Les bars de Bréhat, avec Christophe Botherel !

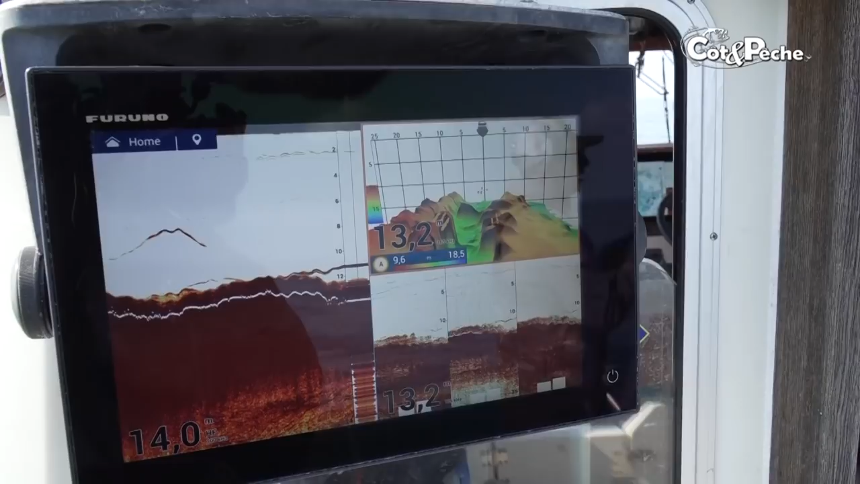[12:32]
pêcher, pour comprendre tous vos spots. C'est l'innovation dans la simplicité. Voilà.
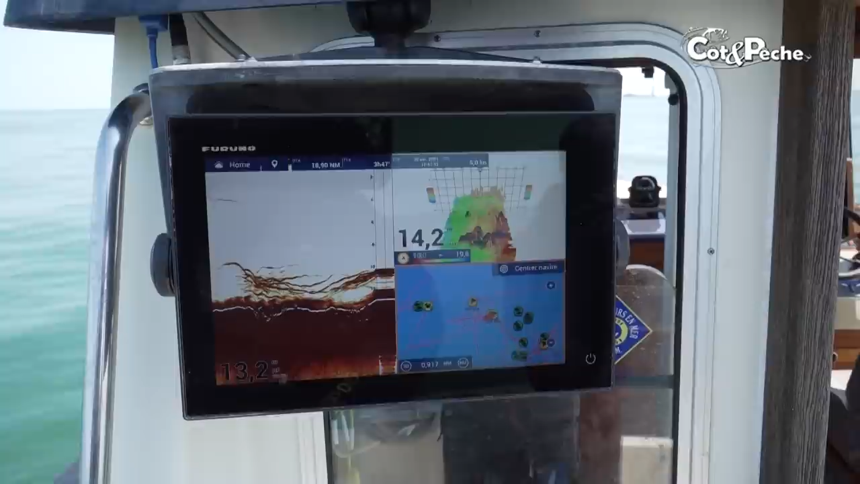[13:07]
Ah oui, ils sont juste derrière. Ouais. Et moi, j'ai lancé loin. Erreur.
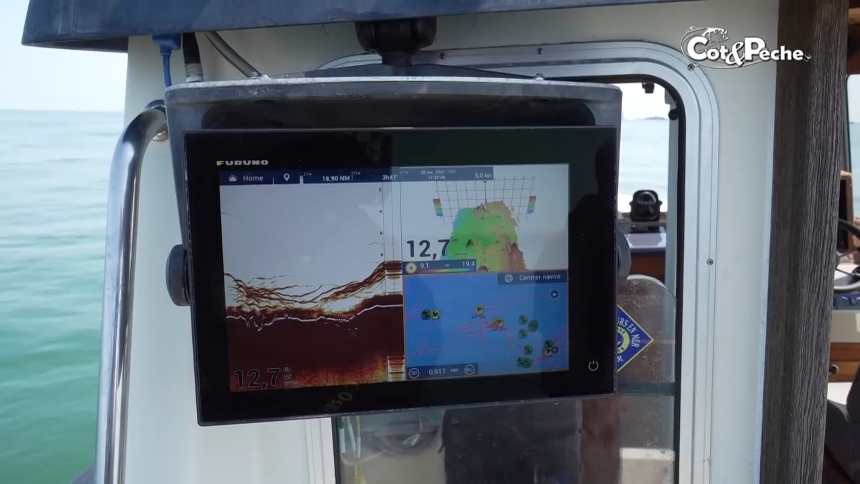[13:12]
Erreur, erreur. Il y a du monde. Ouais. Alors, donc là, je vais mettre un point GPS. Hop. Pour les retrouver.
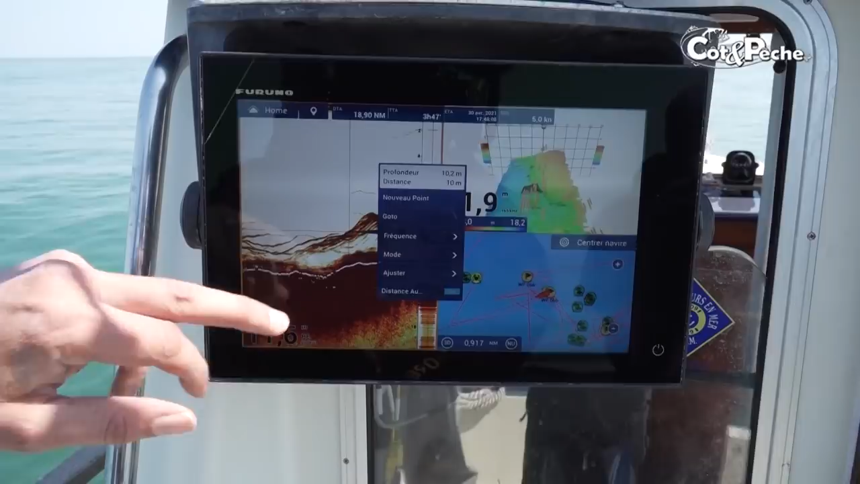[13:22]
Donc nouveau point, pardon, hop,
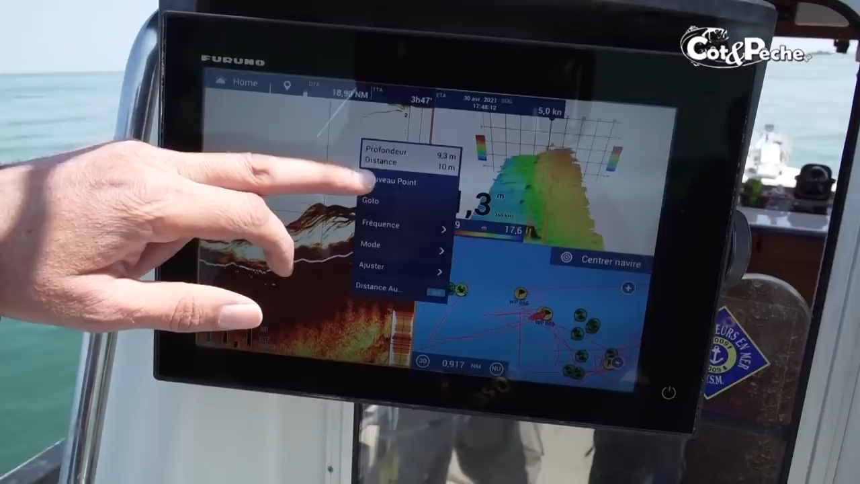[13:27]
On screen: speed 5.0 kn
nouveau point, tac,
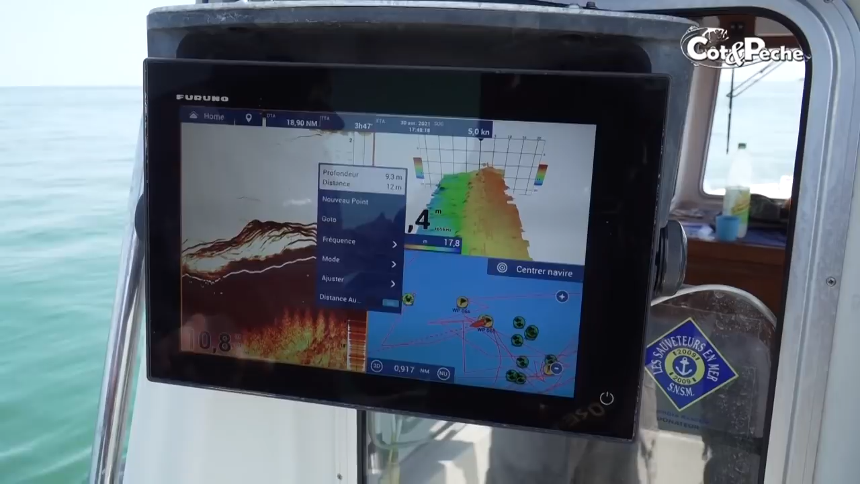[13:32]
et je vais mettre pour qu'on reconnaisse aujourd'hui, tac, ici,
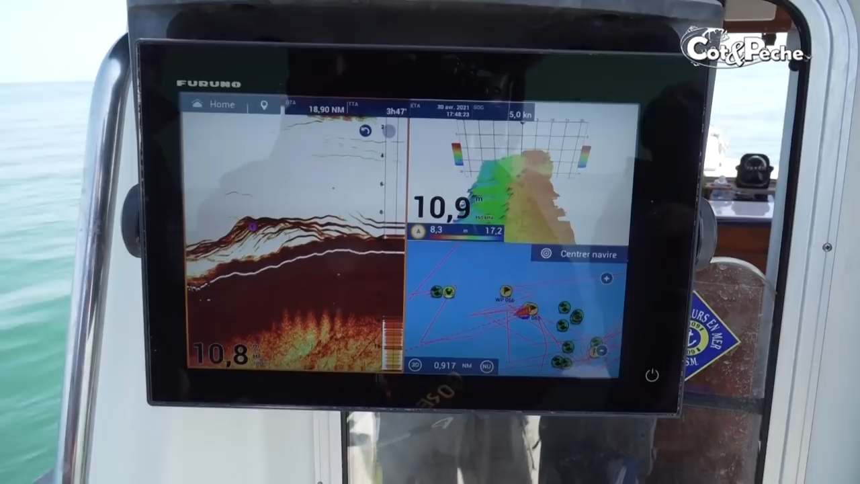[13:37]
voilà, et donc il y a zéro référence sur ma carte, donc on les retrouvera, donc on sait qu'ils sont là.
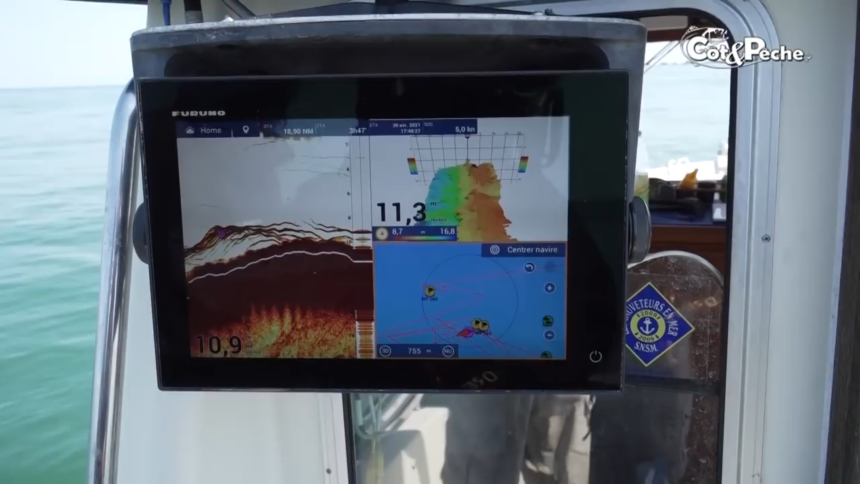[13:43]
Oui, fais attention parce que là on passe le caillou.
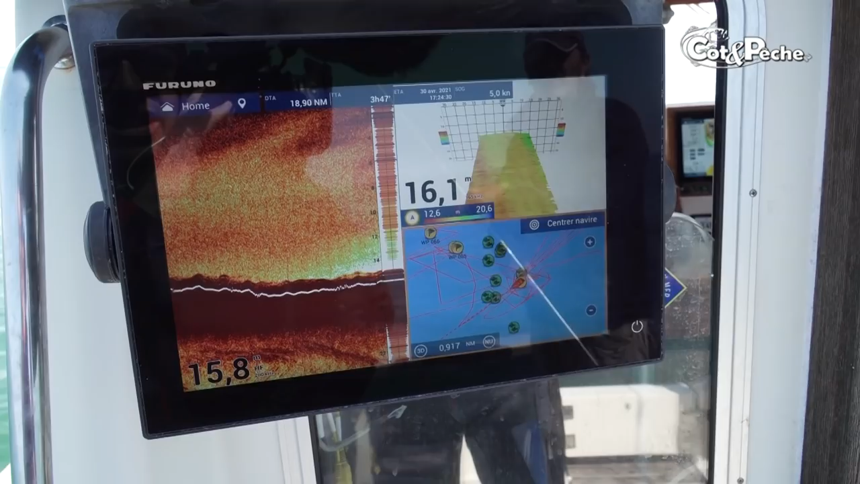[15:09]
On screen: speed 5.0 kn
C'est pour ça que le sondeur il s'est chargé en gain.
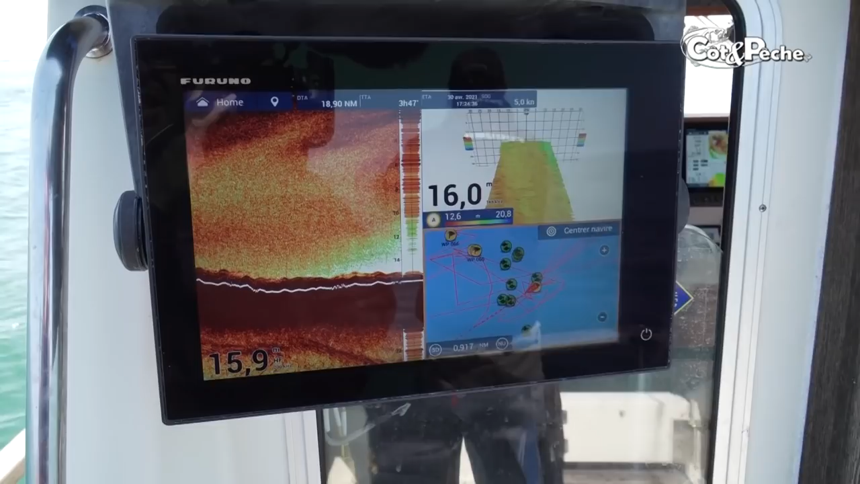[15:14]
On screen: speed 5.0 kn
Il n'y a pas que de l'oxygène. Donc intéressant pour les pêches, je pense aux pélagiques, aux thons,
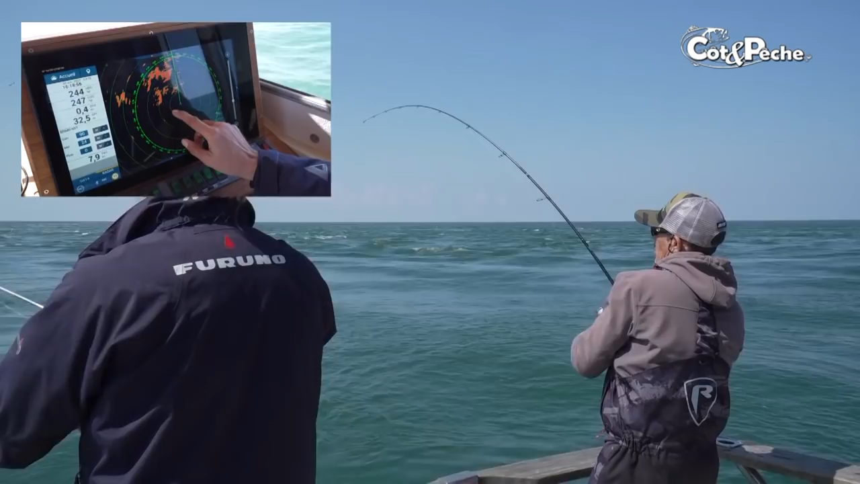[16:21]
sur cette chasse de footbassan avec des barres en dessous. Donc vous voyez que c'est une application pour le radar qui est d'abord pour la sécurité du bateau, pour naviguer en toute sécurité de nuit, par temps de pluie, par temps de brouillard.
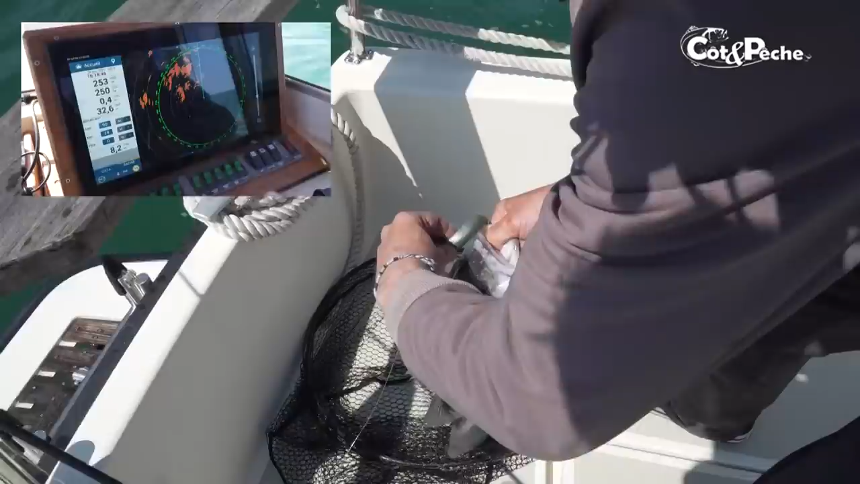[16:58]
Donc c'est la machine qui s'adapte à vous et non à vous de vous adapter à la machine. Joli poisson.